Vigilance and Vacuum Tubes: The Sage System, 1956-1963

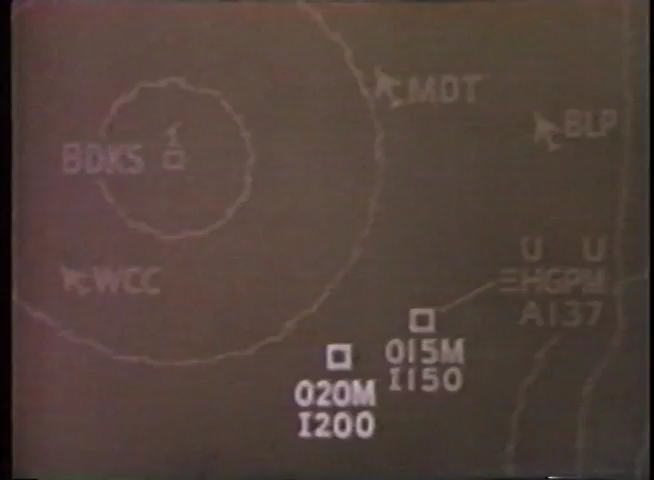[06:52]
On the basis of this information, constantly supplied by the computer, the track is assigned to a weapons director who decides that interceptor aircraft should be sent against the enemy.
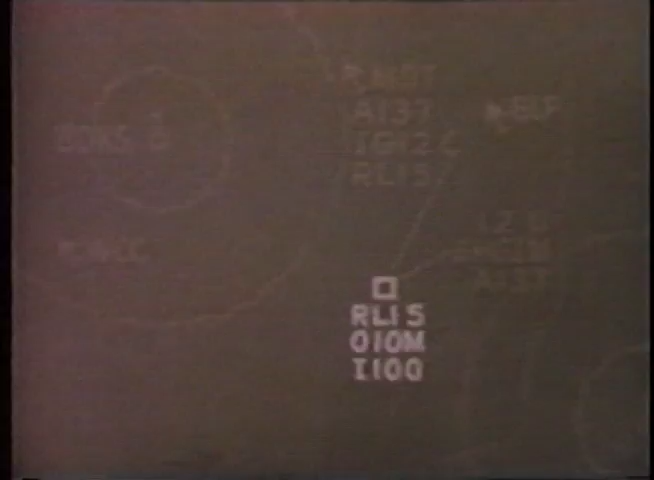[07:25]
I indicates interceptor aircraft. G, that tracking is good.
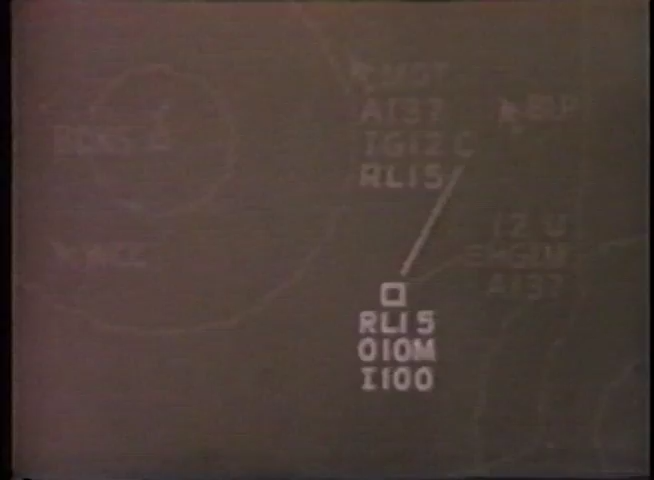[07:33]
1, the number of the controlling weapons director. 2, the number of the intercept director.
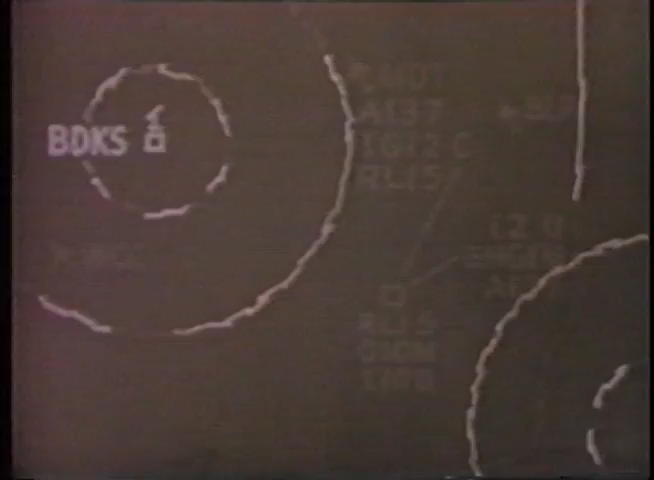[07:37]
A vector symbol indicates the heading of the fighters as
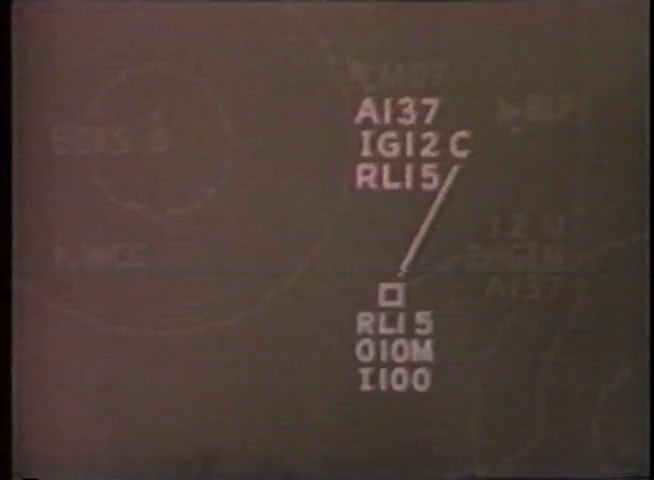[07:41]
they fly toward the point at which interception will take place.
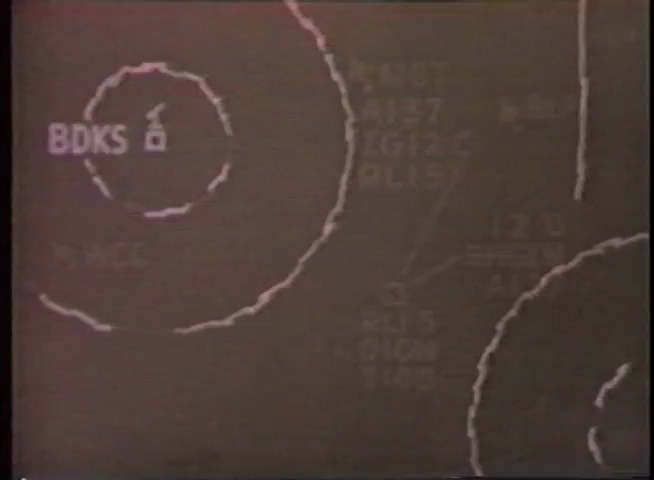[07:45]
RL-15 is the intercept flight code number.
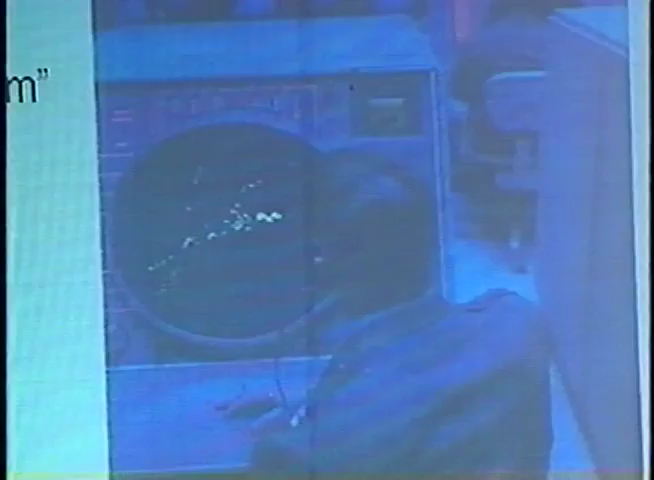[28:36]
The monitors gave off a blue light, and they were sometimes called blue rooms because of this strange glow that they emitted.